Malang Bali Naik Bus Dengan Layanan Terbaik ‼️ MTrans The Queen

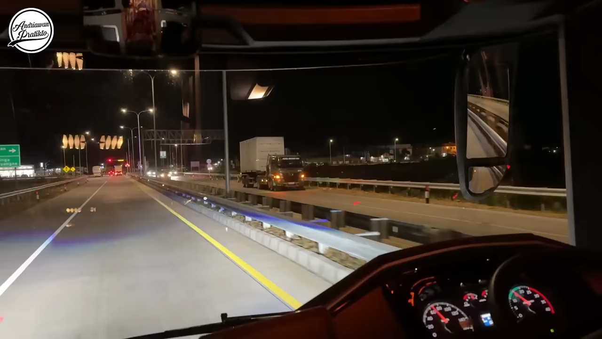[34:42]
Ini sekarang kita udah exit Gending. Itu Surya Bali, Bo. Surya Bali kiri.
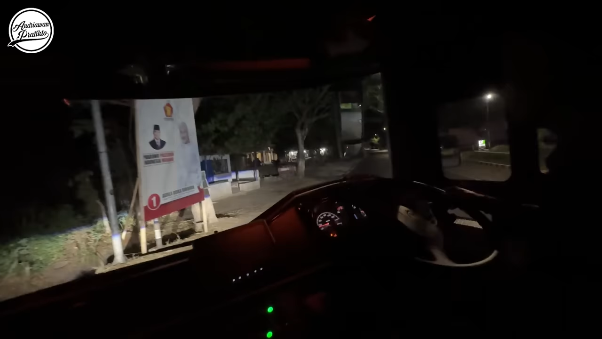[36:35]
Nah, ini mulai macet deh jembatan.
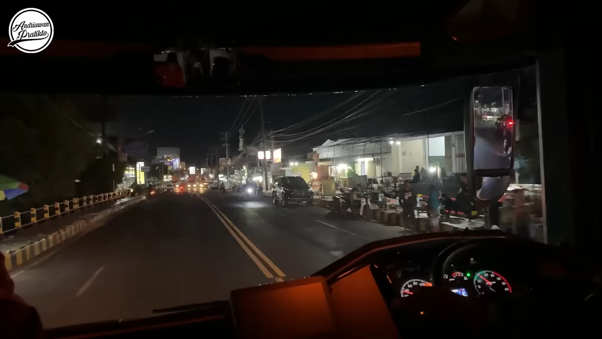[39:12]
Lewat 5 kita udah masuk di pelabuhan Ketapang. Alhamdulillah
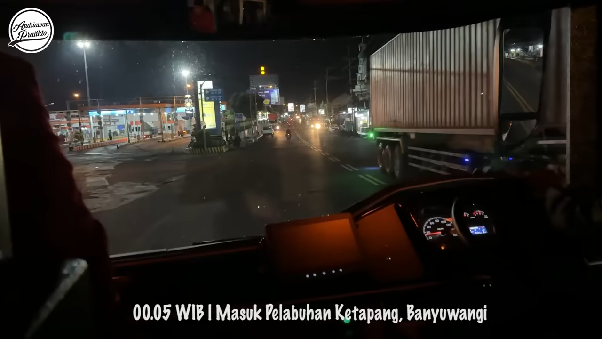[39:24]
Wong Sorojo hari ini bersahabat banget. Jadi kita cuman sekitar 5 menit tadi kena macet.